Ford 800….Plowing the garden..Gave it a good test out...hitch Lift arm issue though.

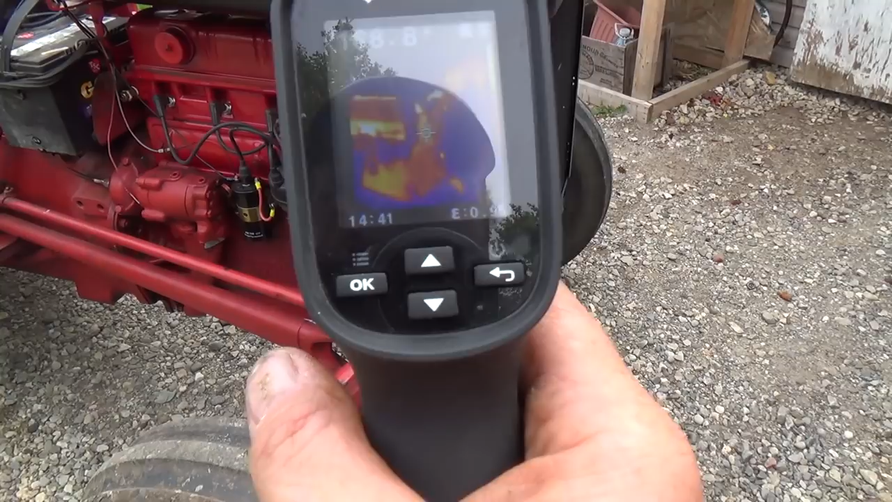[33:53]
okay, something doesn't like this thing running. So, yeah, it's all garbly now.
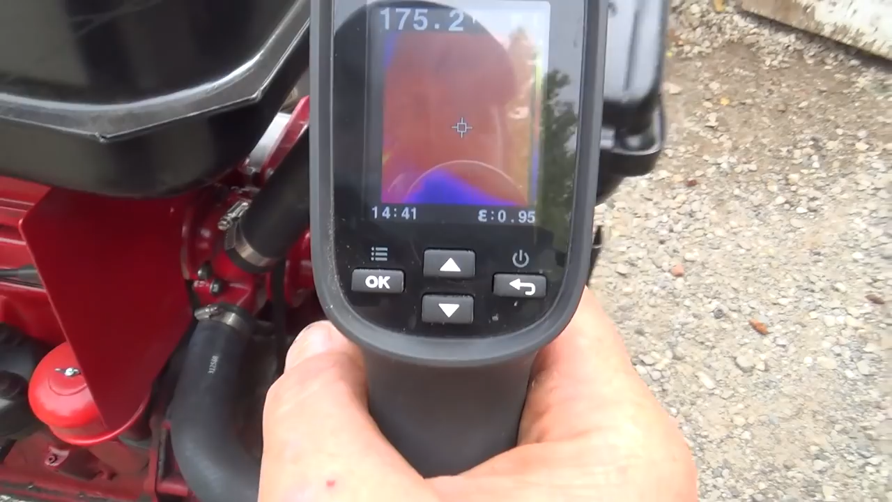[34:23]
The head is pretty warm on this side.
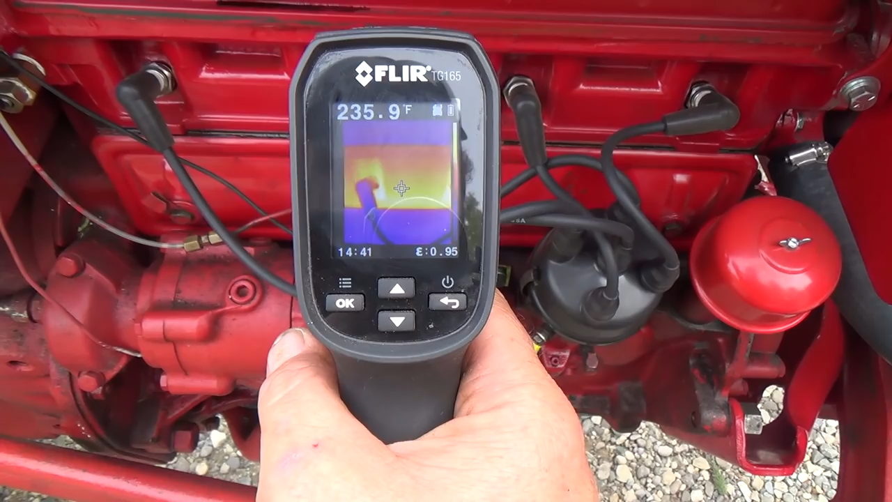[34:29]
On screen: spot 235.9°F
236.
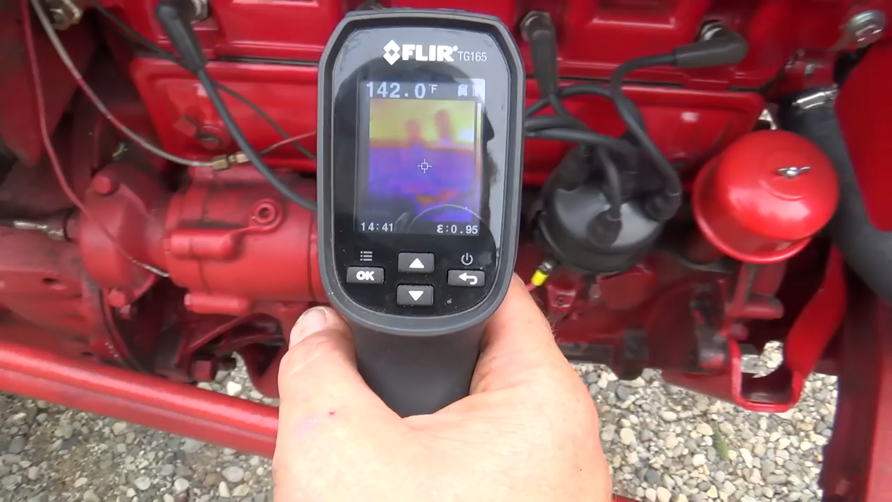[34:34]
On screen: spot 142.0°F
Kind of a glare for you is there.
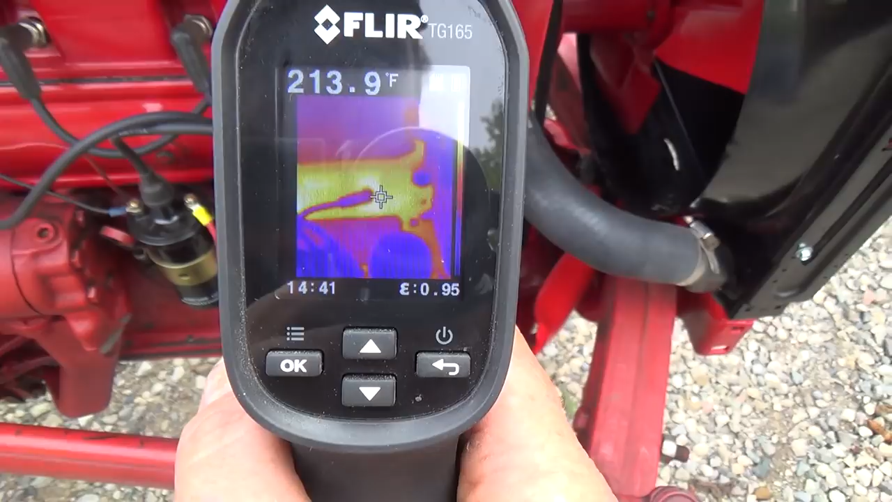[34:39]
On screen: spot 213.9°F
It's not too good. I'm sorry. What about the radiator down here? Should be cooler.
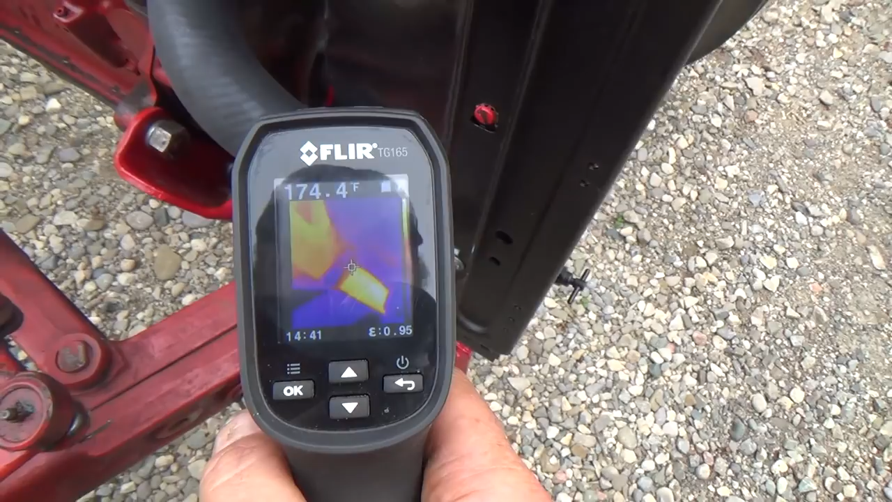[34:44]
On screen: spot 174.4°F
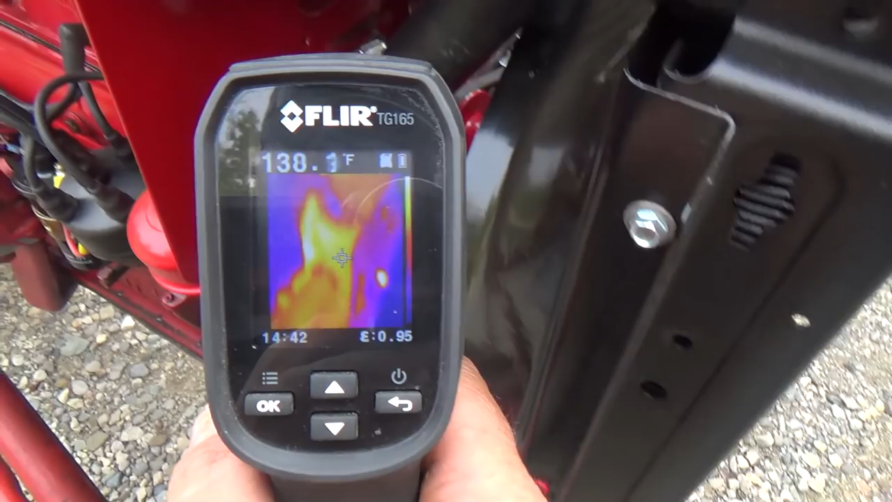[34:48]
170, and then up here it's about the same. It's not cooling it a whole lot.
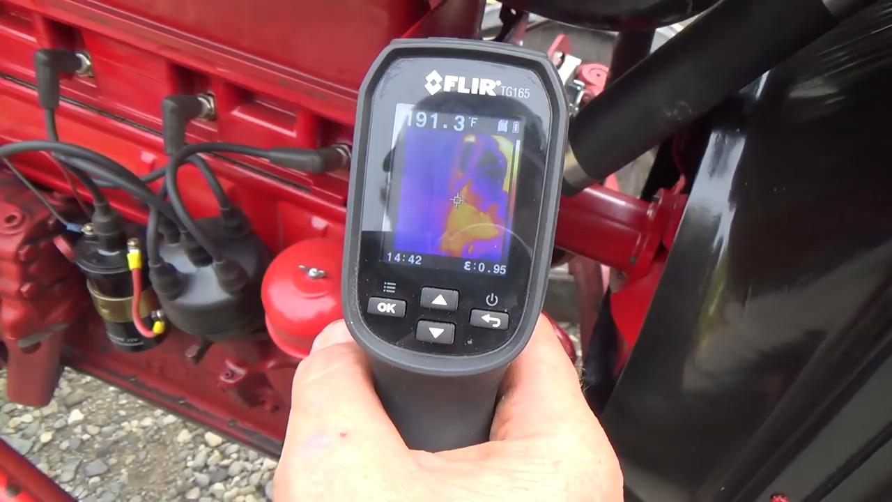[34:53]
On screen: spot 191.3°F
It's 200 degrees there though, so the hose is acting weird.
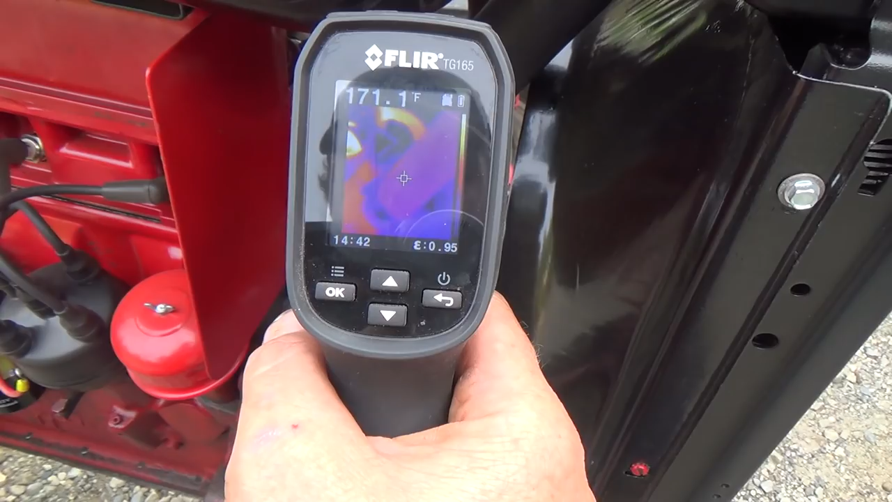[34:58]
On screen: spot 171.1°F
What about up here? 180 on the tank.
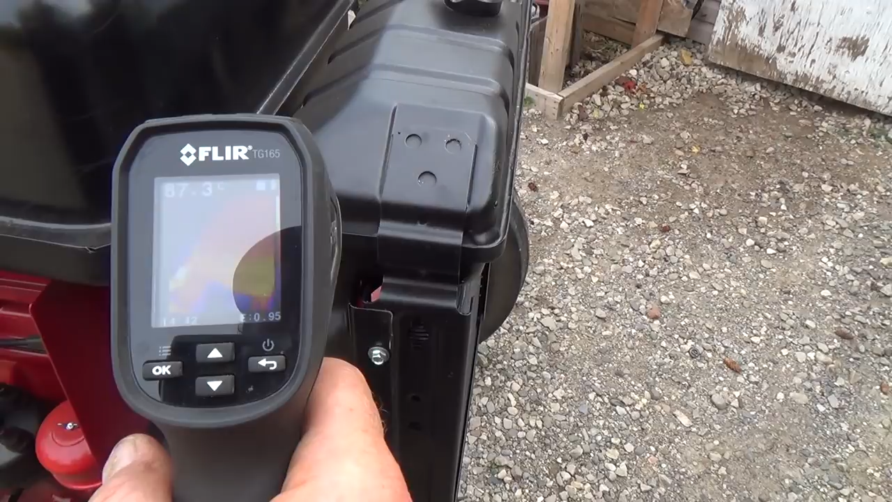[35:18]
87. Boiling, like water boils at our Celsius temperature at 100.
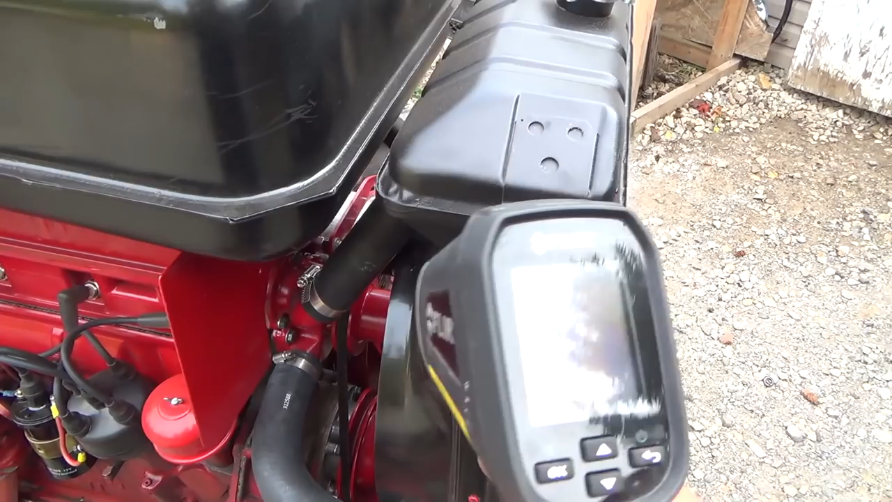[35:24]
So
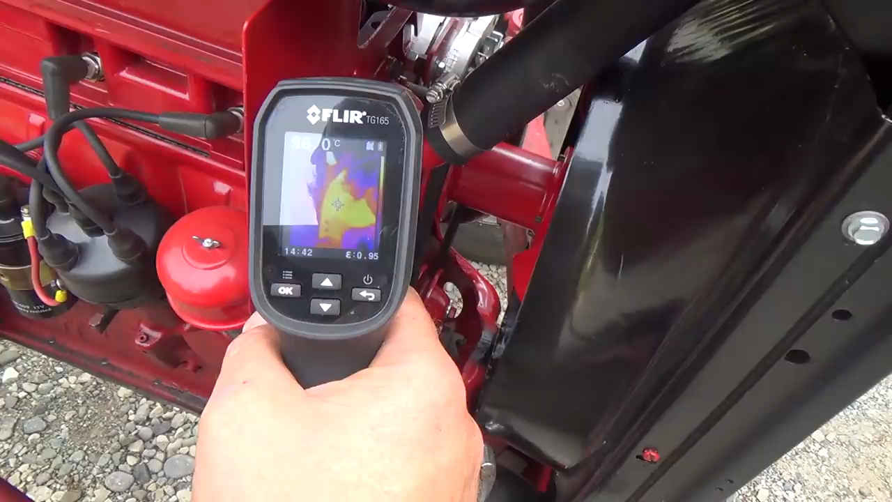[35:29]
94, 96.
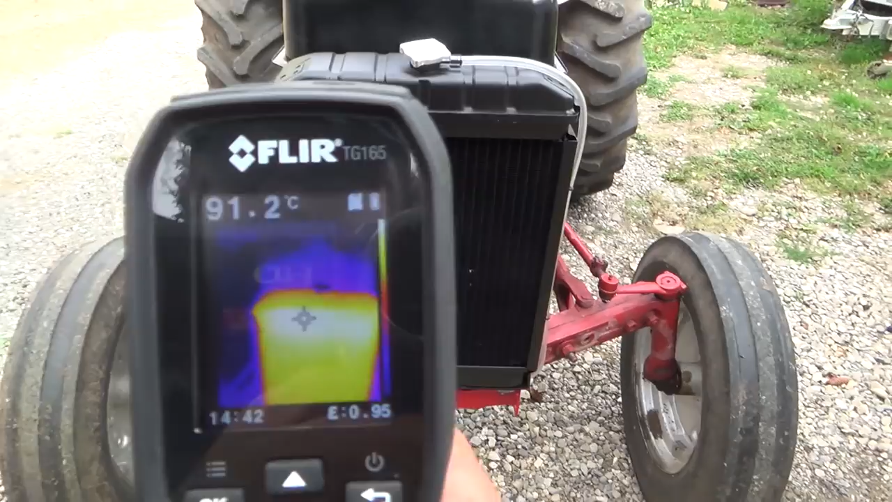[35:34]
On screen: spot 91.2°C
You can definitely see the difference here. 91. I get closer, that'll probably go up.
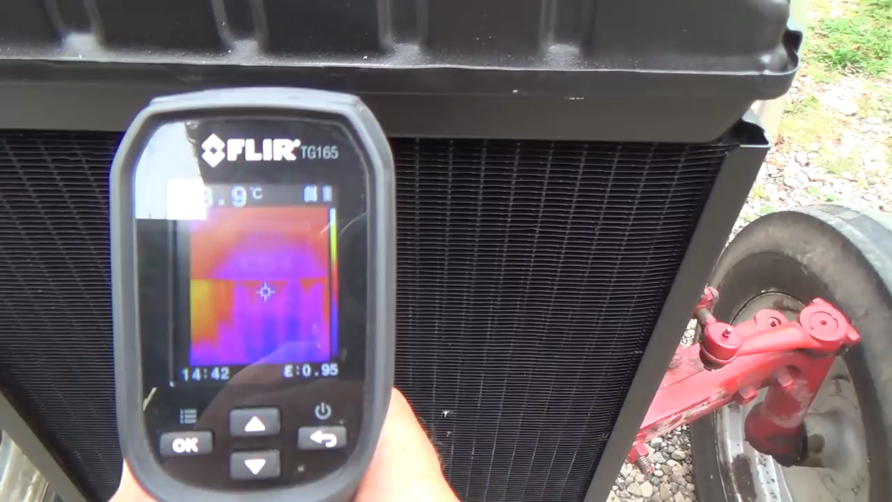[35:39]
Yeah, pretty close. 91 and then 70.
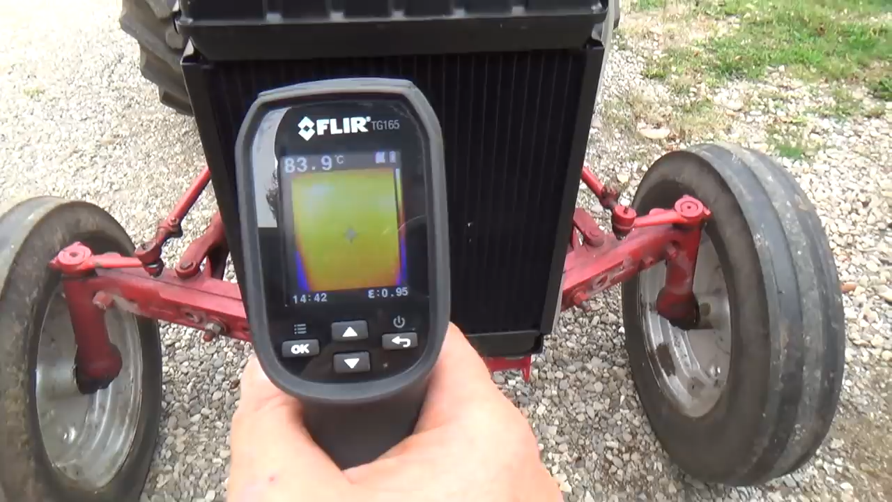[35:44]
On screen: spot 83.9°C
It's taking it down about 20 degrees. This will be wicked hot over here, I'm sure.
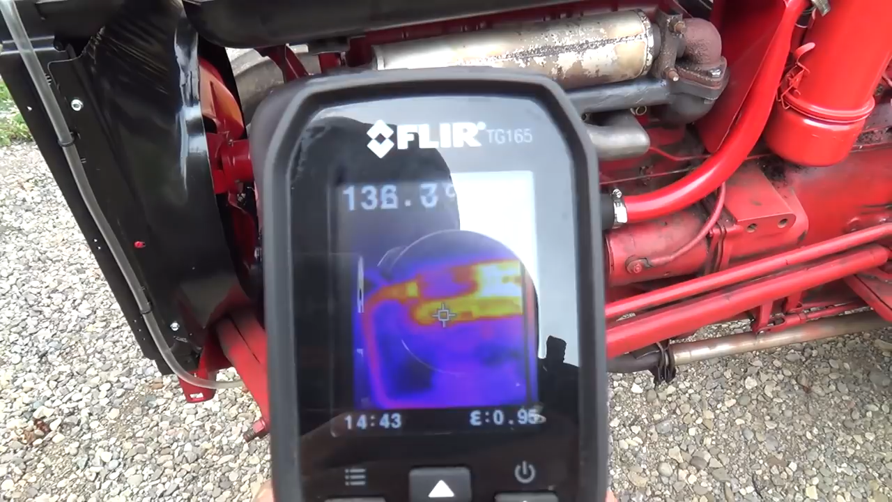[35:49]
It's so hot it's messing it up.
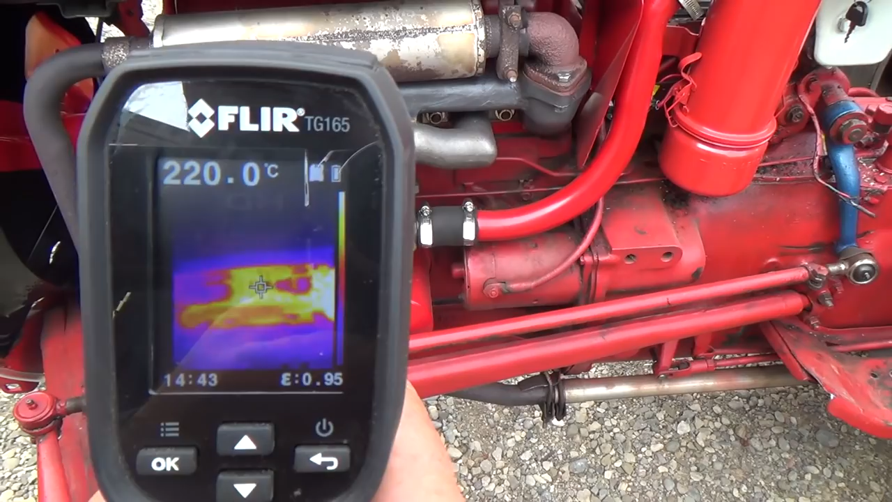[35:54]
On screen: spot 220.0°C
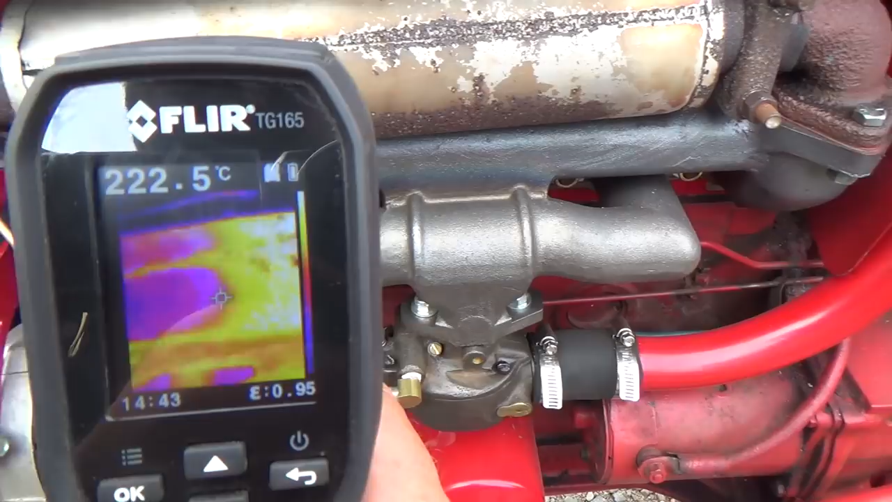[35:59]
On screen: spot 222.5°C
220 is pretty warm on the exhaust side. Is the alternator warm at all?
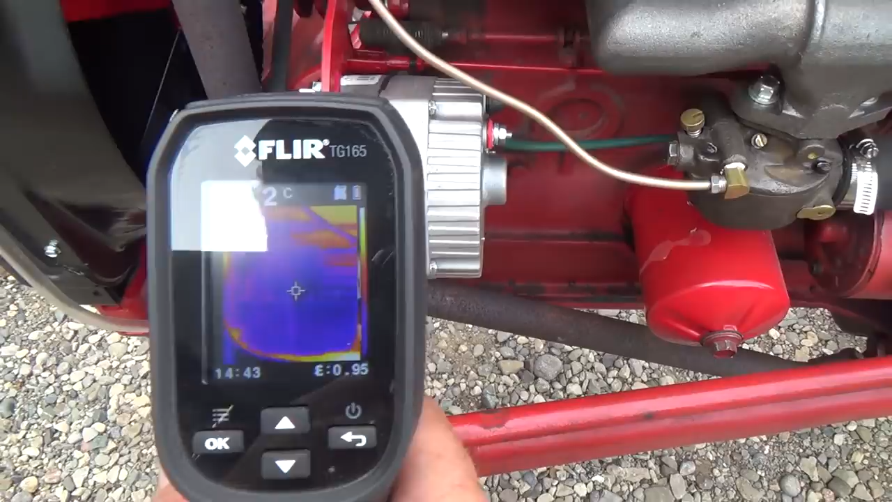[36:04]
43, that's pretty good next to all that heat.